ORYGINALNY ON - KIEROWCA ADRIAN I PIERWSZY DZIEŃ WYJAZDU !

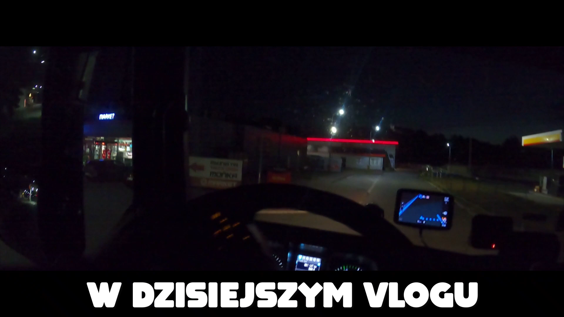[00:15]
nic na to nie poradzimy Dokładnie za 500 metrów mamy parking Mam nadzieję, że bateria nam wytrzyma w GoPro, żeby wam to pokazać
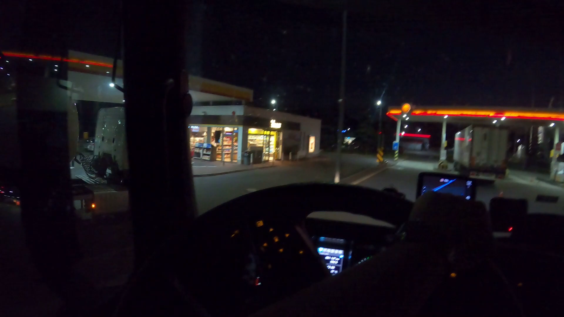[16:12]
tam ze stacji i powiedziałem wam że potankowałem weszło 986 litrów diesla i 15 litrów adblue
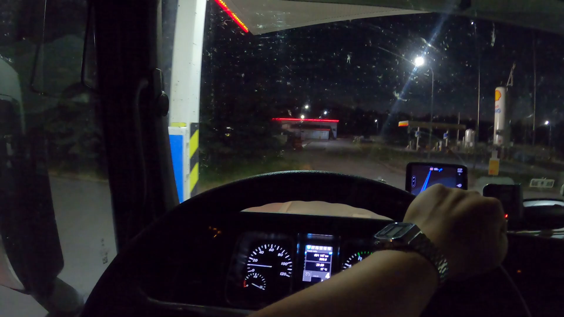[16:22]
a teraz wjeżdżam na myjnię niestety palety są zamknięte więc paletek nie będzie na tej trasie także no cóż nic na to nie poradzimy
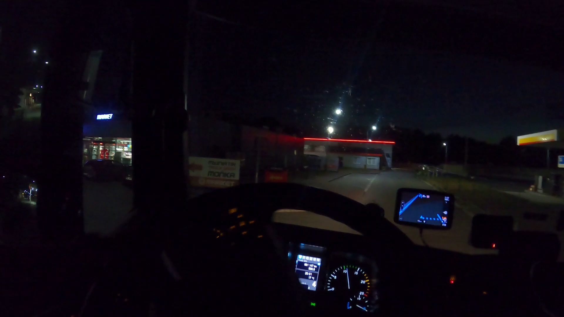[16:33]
ale słuchajcie wjeżdżamy na myjkę i mam nadzieję że się uda jak jechałem w tą stronę były dwa stanowiska czynne i na dwóch było zajęte zobaczymy jak jest teraz
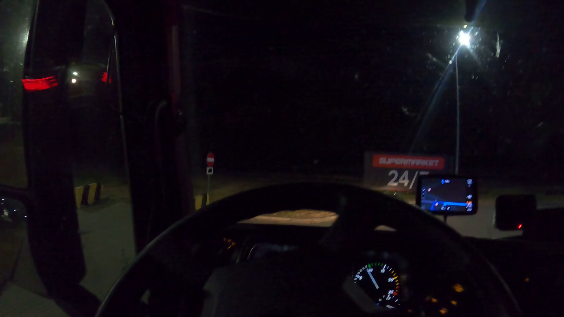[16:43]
jedno stanowisko czynne no jest pusto dobrze elegancko
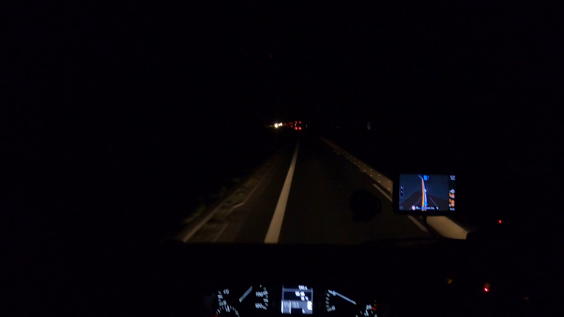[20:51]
na samym odcinku na drodze numer 10 czyli wygląda to całkowicie nieciekawie w dzień nawet nie chce myśleć dokładnie za 500 metrów mamy parking mam nadzieję że bateria nam wytrzyma w gopro żeby Wam to pokazać co tutaj będzie się działo czy uda się zaparkować sprawdzamy to o światłkami sobie błyskają panowie tutaj busikiem mnie brał chyba też będzie chciał na ten parking zjechać nie czuję bo się będzie chował za mnie